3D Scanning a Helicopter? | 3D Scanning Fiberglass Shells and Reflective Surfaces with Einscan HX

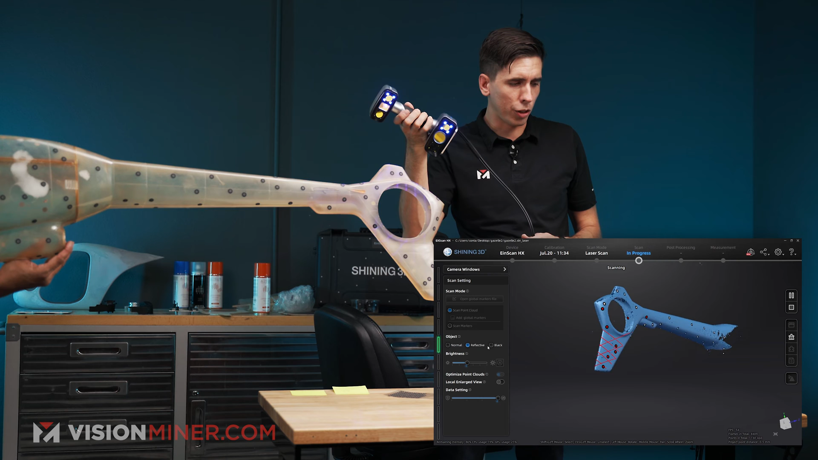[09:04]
Oh, and for those of you that don't know, these markers are like super highly reflective. Some people call them retro reflective, but that's something to consider. They're not just white dots.
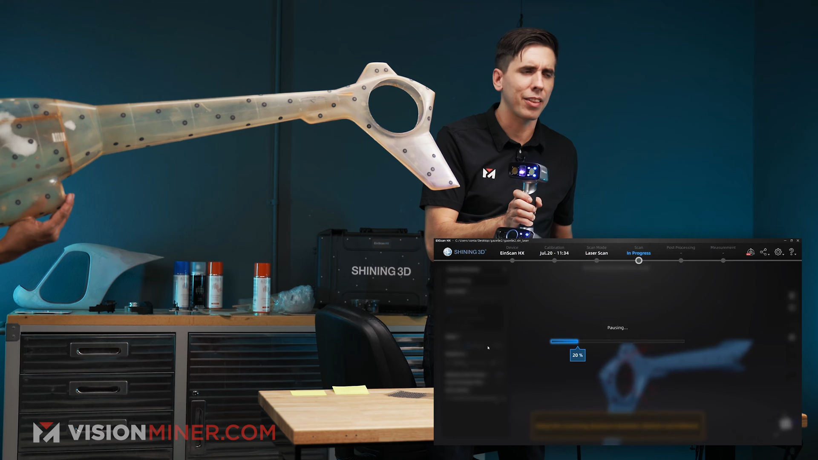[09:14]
They are the kind of thing that you see in street signs, where it reflects straight back at you. Oh yeah, that's looking great.
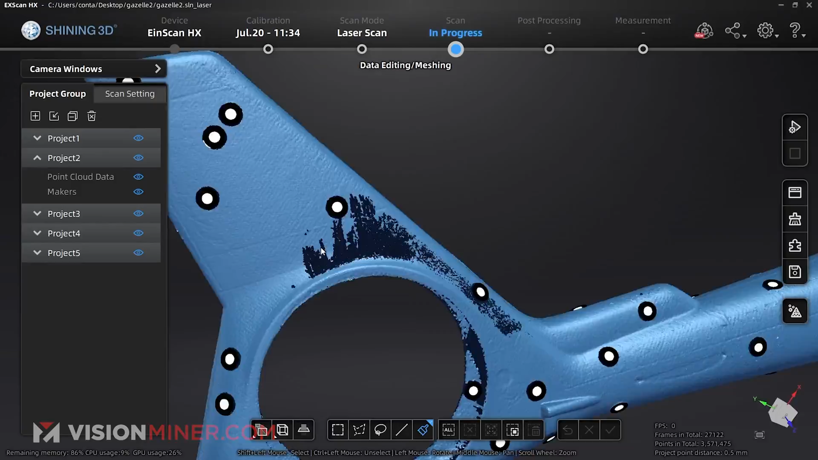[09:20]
That is looking great. And again, there it looks like it's missing, but it's not.
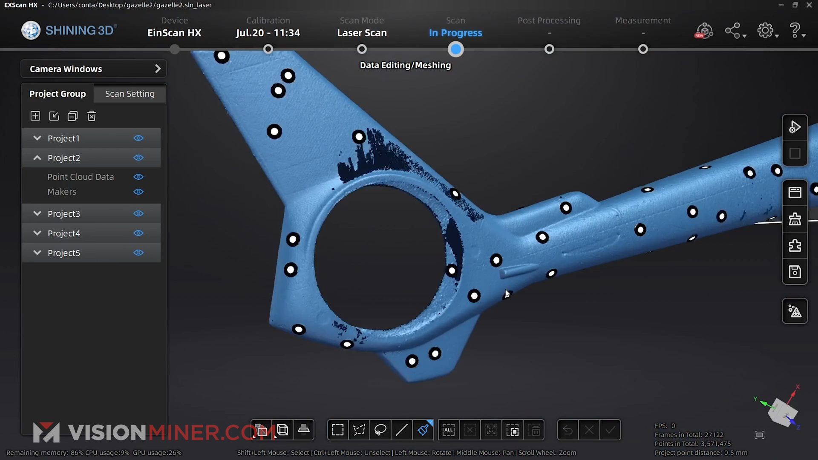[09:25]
I'm gonna do another final project group. Getting data.
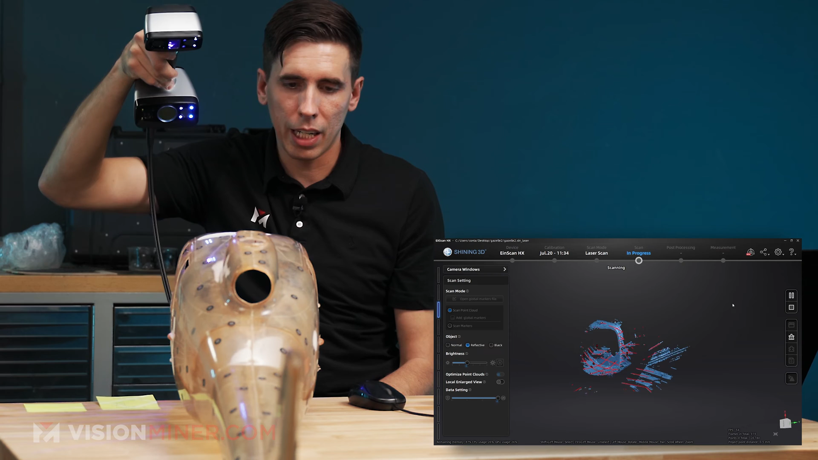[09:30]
There we go. Get some of that data on the back wall through the windows.
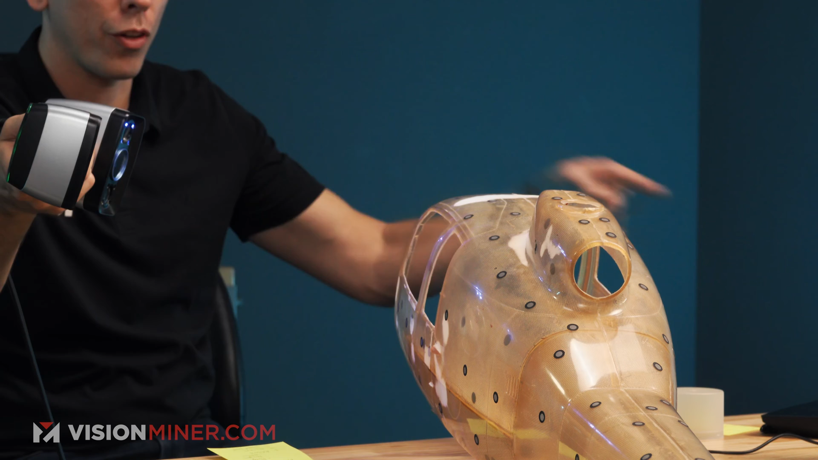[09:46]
It's working.
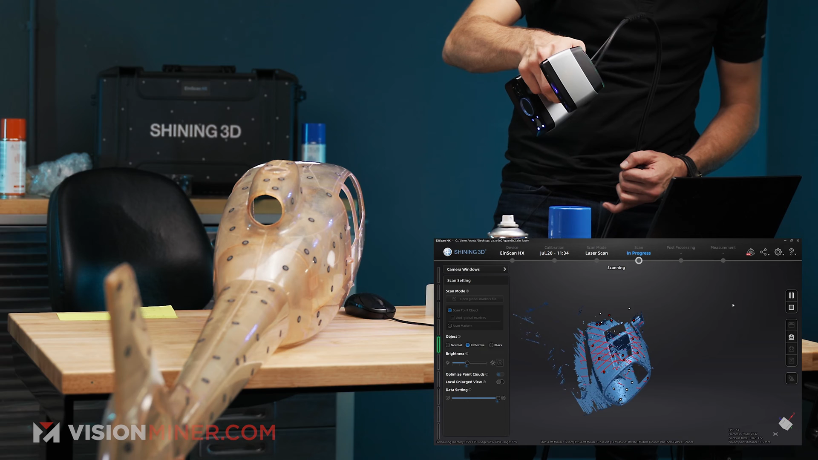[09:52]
So there's that tiny little corner back there that I'm getting right now that I'm just gonna keep sort of massaging around that area to see if I can get that corner of data points. It's all, it's sort of like a paintbrush.
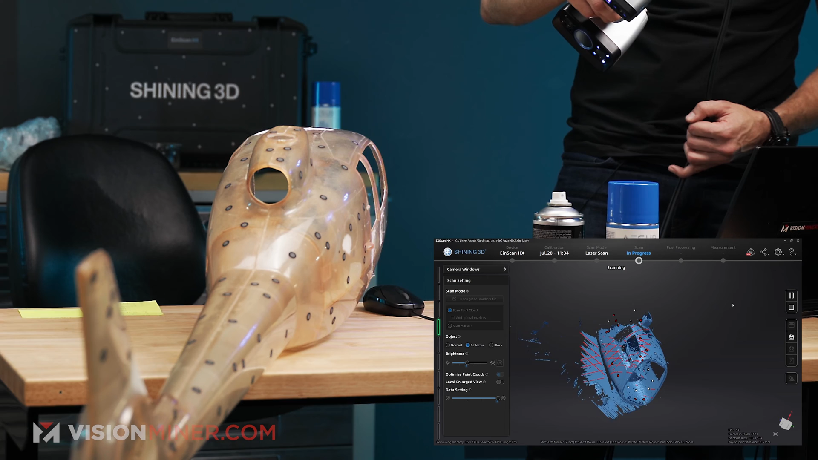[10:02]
You know, you just keep going on an area that's difficult to reach until you get it. All right, let's see how that did.
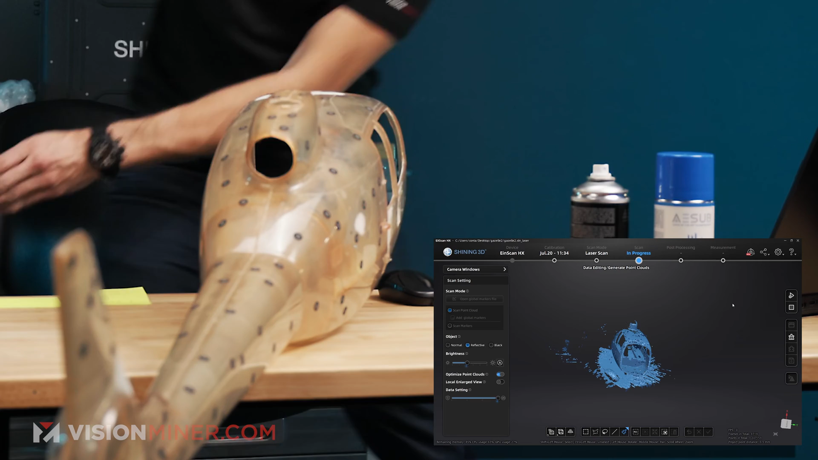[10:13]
Okay, you can see it picked up the, uh, picked up the mouse there pretty good.
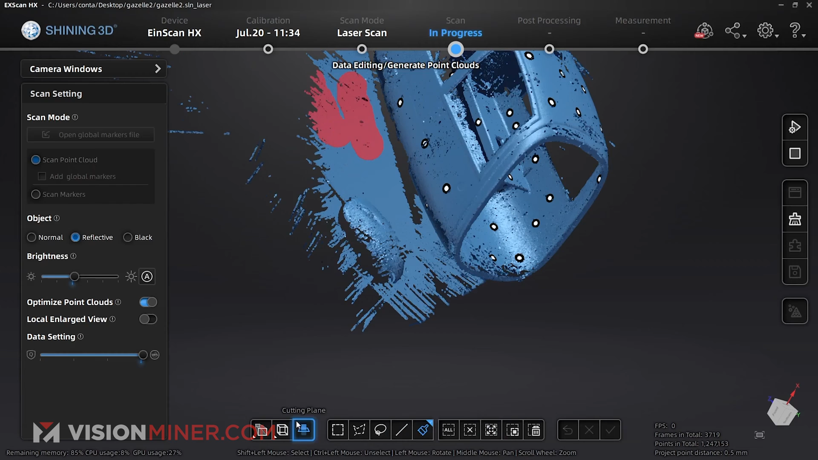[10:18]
So I'm gonna do another cutting plane. I'm going to get rid of this.
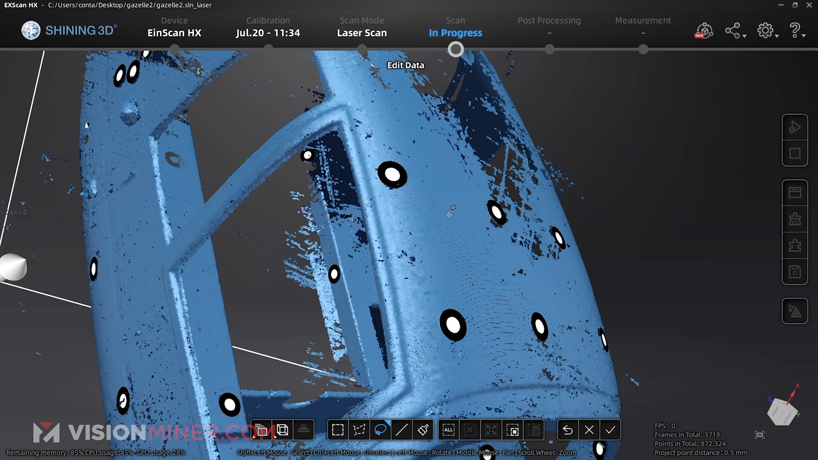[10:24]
And then I'm just gonna select a part of that new connected domain,
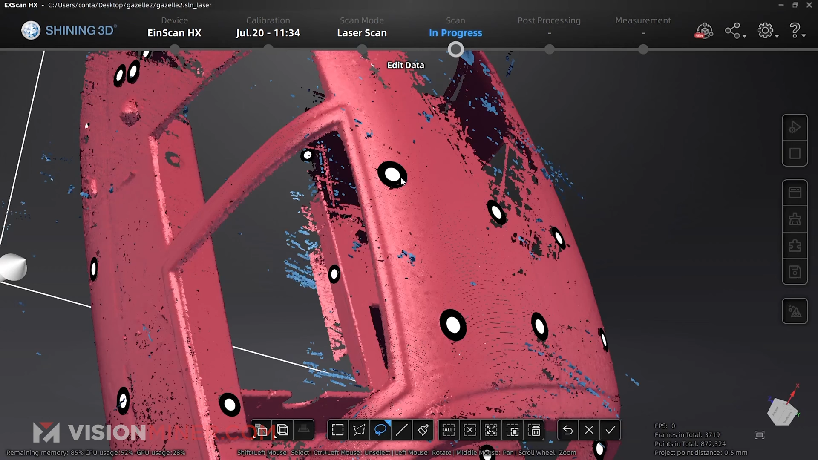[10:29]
invert and leaps.
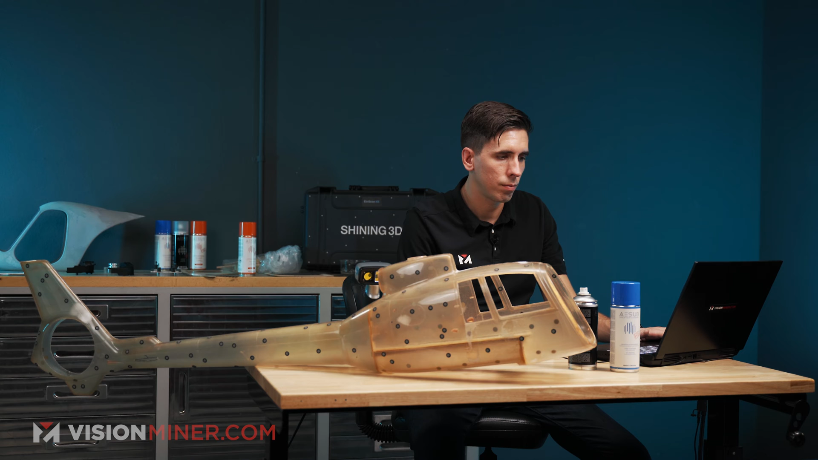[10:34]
Okay, generate point clouds. All right, there we go.
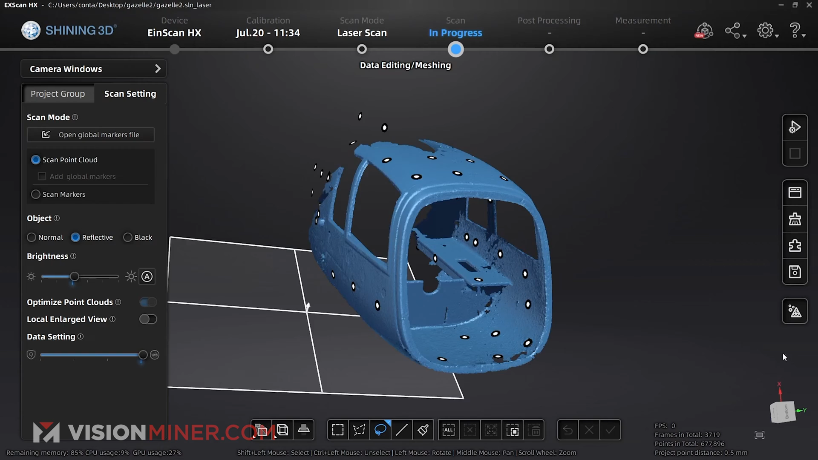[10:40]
So I got a bunch of this data in here, I got a little more sidewall data on the inside. And that should be good to go.
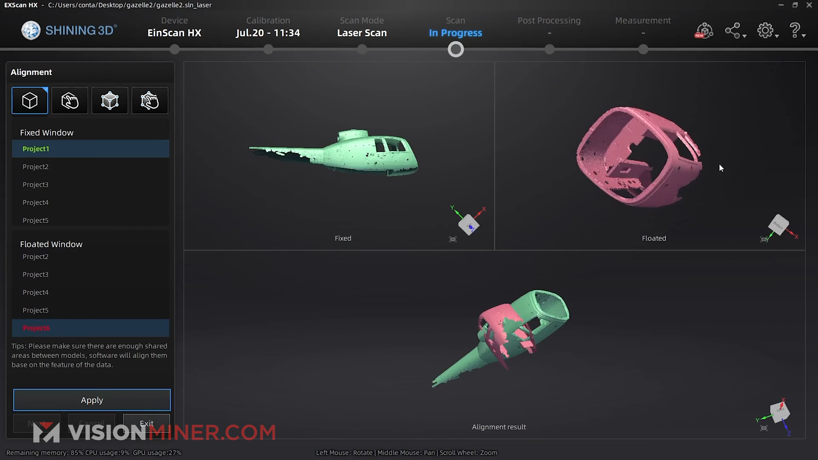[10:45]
So I'm just gonna make sure it's aligned with the rest of the project.
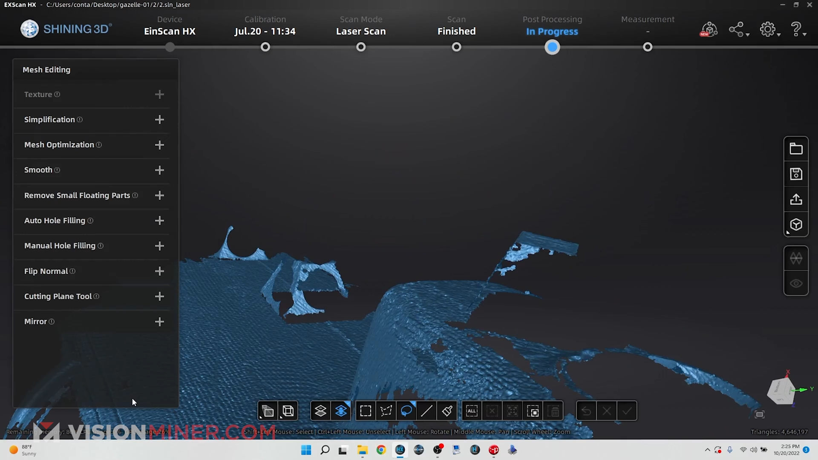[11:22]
you can really tell that this was the fiberglass texture getting picked up and not really the outer surface of the smooth epoxy.
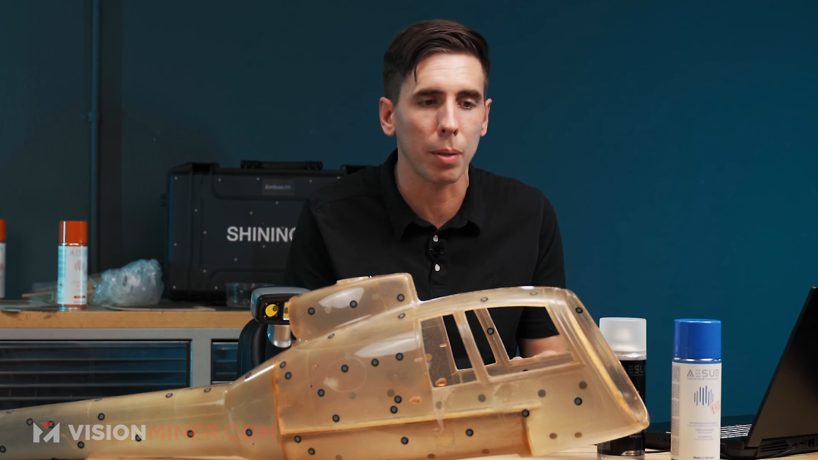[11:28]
Really, really detailed. And here I did a point zero five millimeter scan.
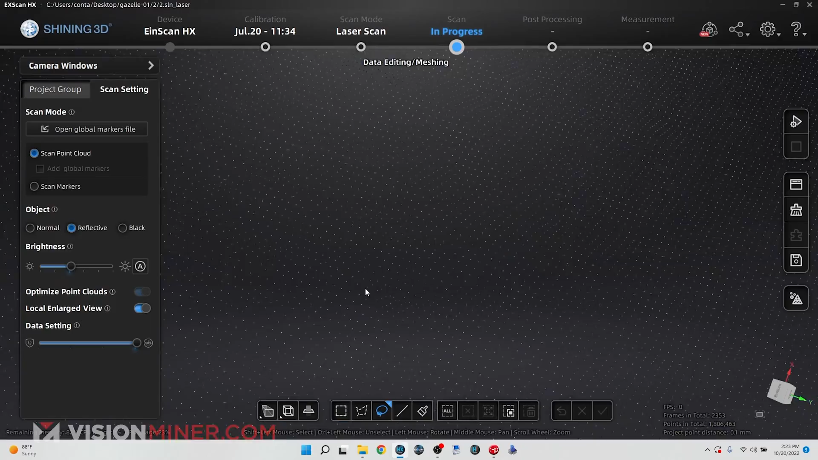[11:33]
And it's just insane detail, like really, really detailed. So if you need to get textures or things like that, the HX is really, really good for that.
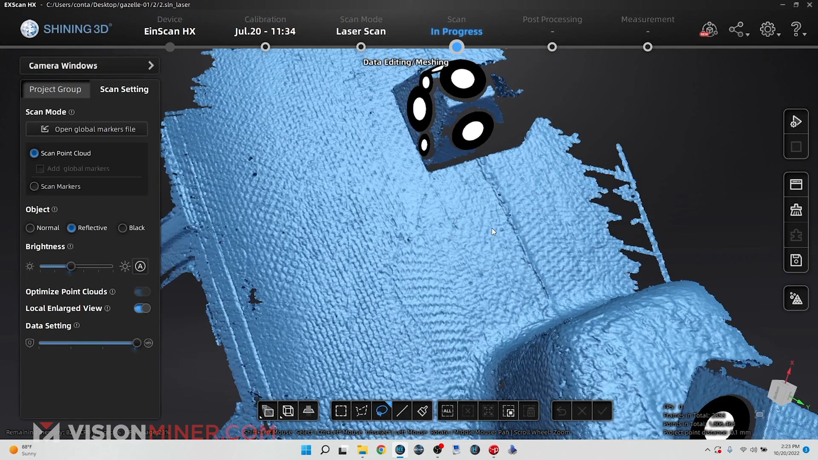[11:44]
But this is why we scanned at half a millimeter, because we still got a ton of data. As you can see, the texture of that fiberglass is still causing some interesting stuff to go on in the mesh here.
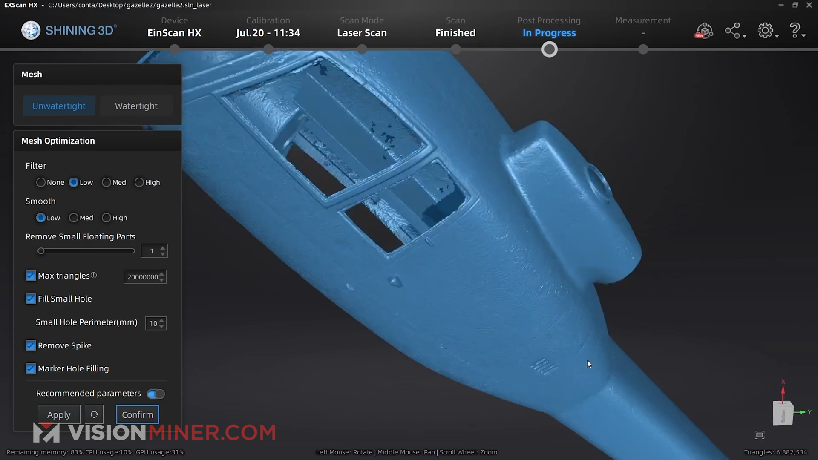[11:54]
We don't really want that. Technically, it doesn't matter because it's getting redesigned in CAD.
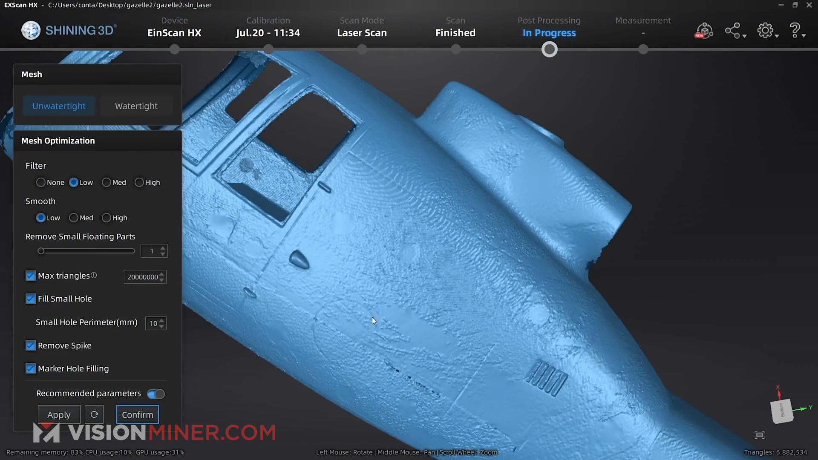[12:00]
But I can do different things with the filters,
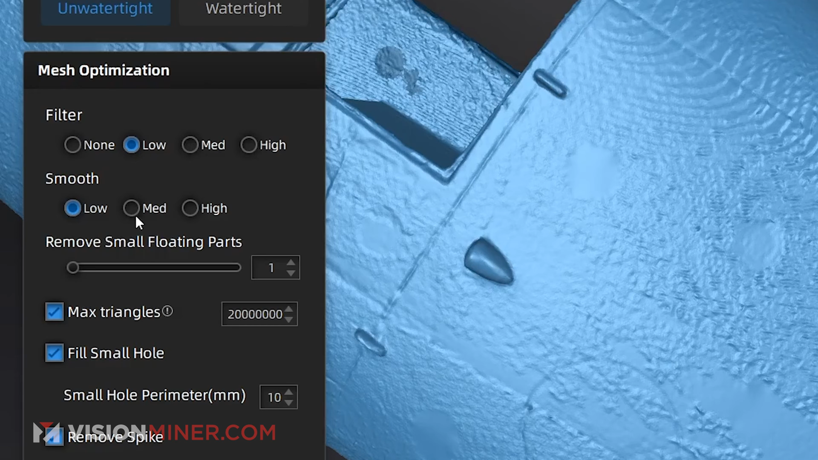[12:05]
I could set this to medium or high and smoothing, and that will smooth it out a lot more.
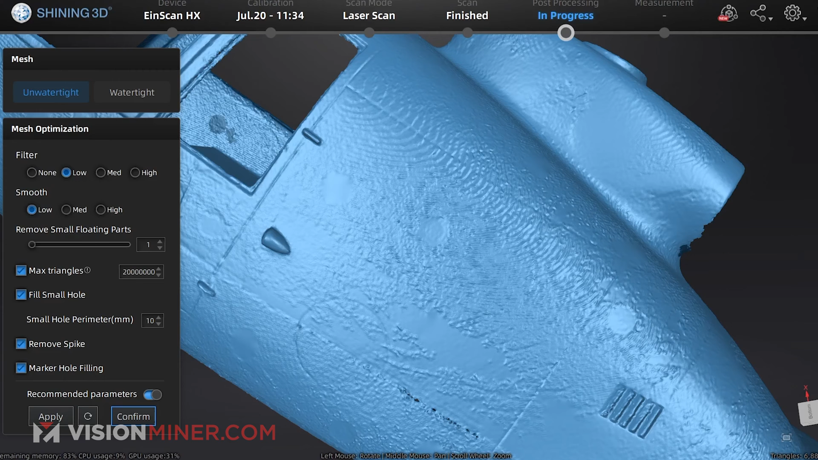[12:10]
But we want to keep our data like the way we received it, the way we got it, the way we picked it up. So I'm going to actually go no filter.
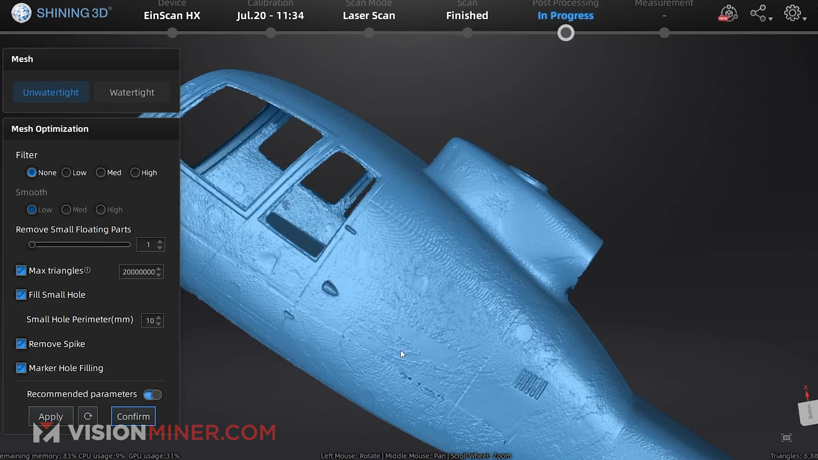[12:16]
And we are going to still fill the holes and everything else like that,